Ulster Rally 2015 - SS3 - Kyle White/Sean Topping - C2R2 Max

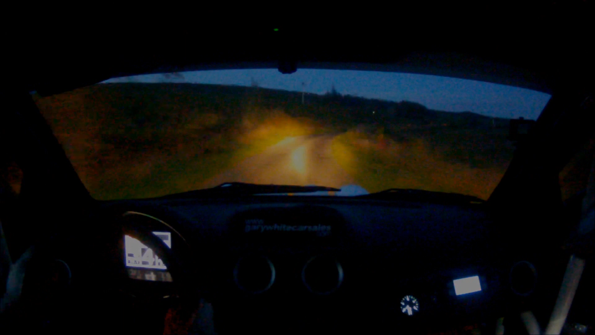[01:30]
6 left long over crest, take the 5 left. Repeat 6 left long, over crest, tightens the 5 left, 40, 5 right, 40, 6 left, 40, 6 right, 40, 4 left, pull the inside, 60, 6 left, tightens in the 5 left, braking, 40 over crest, sudden turn, acute hairpin right over gravel,
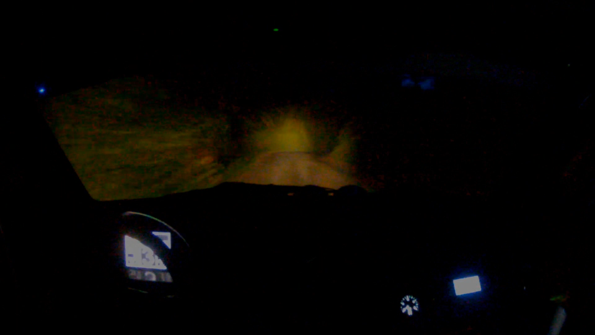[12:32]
5 right long, and the turn hairpin left over gravel, repeat turn hairpin left over gravel,
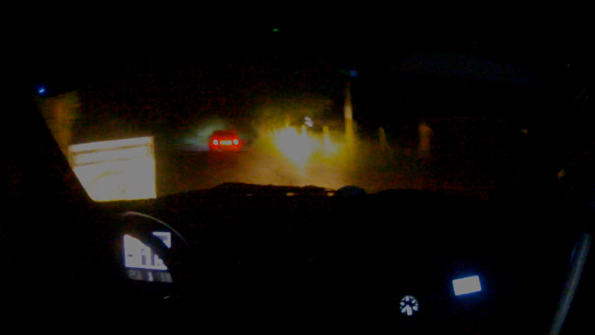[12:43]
and the 2 right, and the 4 right, open left, open strong, 250 to stop,